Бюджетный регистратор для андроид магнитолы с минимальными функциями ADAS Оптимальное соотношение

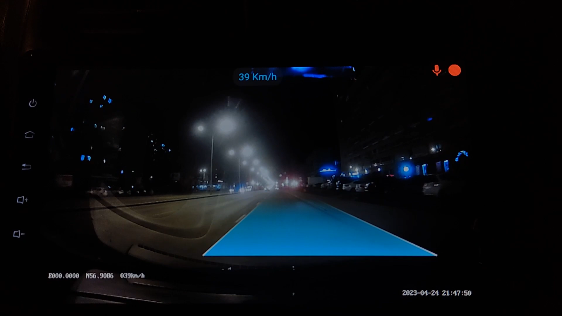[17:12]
принципе все объекты различимы знаки тоже видно номер читается его не засвечивает просто прошлый регистратор